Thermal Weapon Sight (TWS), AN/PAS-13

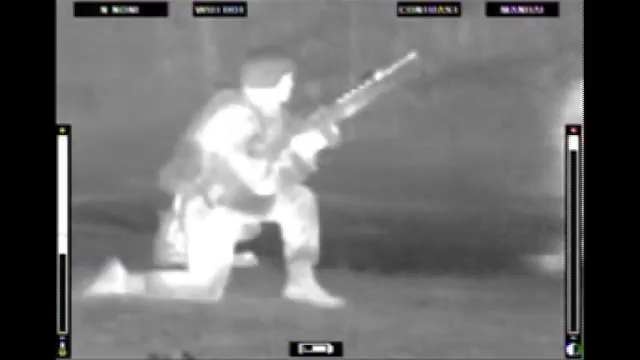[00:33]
The TWS allows you to detect and engage targets day and night and in all weather and visibility obscured conditions.
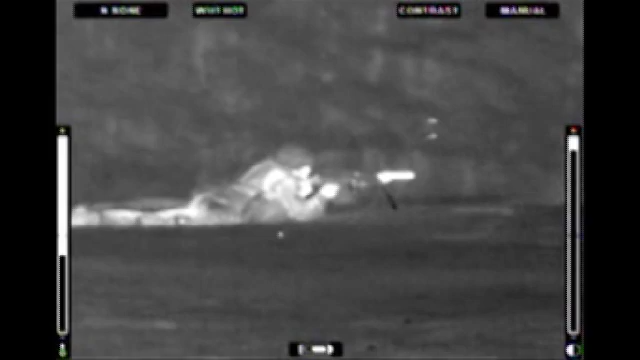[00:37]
The TWS has the ability to see through adverse weather conditions
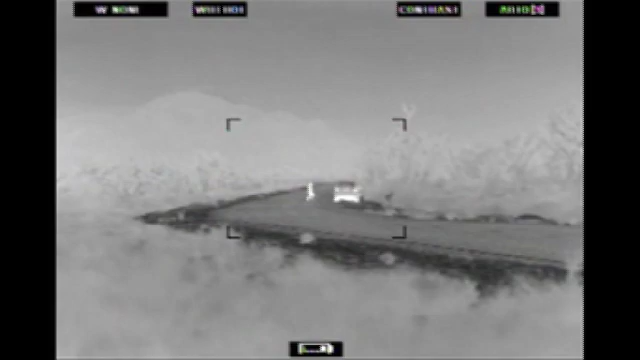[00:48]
the heat signature given off by personnel or machinery even through camouflage.